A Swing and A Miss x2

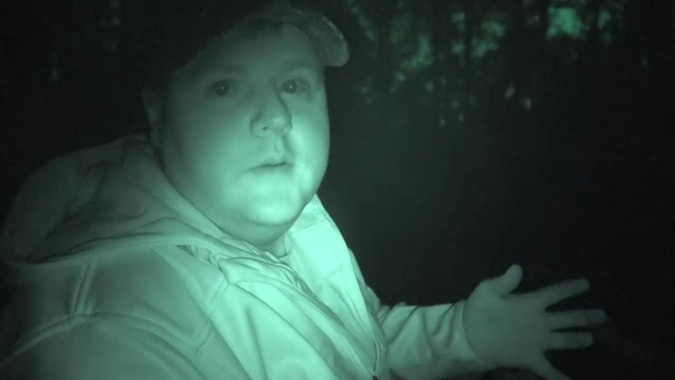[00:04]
Obviously, we're back in the woods. It's the first, I think, real cold front we really had in South Georgia. So hopefully it's going to be good. I just pulled the SD card from the trail camera, so I'm going to go through it real quick and see what's coming through here. Like always, Brooke's behind me, and she actually has a new camera.
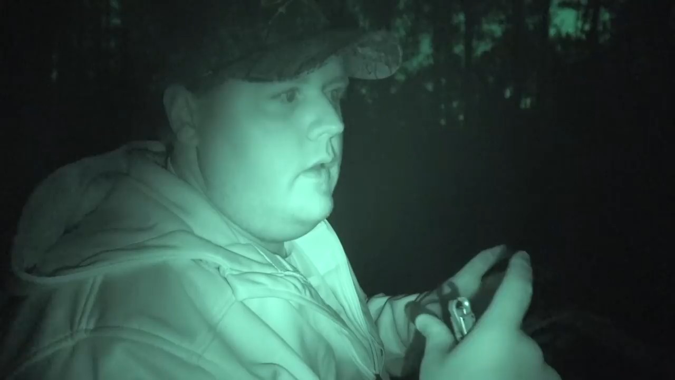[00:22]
So hopefully she wanted to use her phone anymore to capture any deer activity. So hopefully with a little luck, we got a 3-day hunt weekend. So hopefully with a little luck, we get something. But stay tuned to find out what happens. Hopefully, a big buck's gonna go down this weekend, hopefully. But we will see.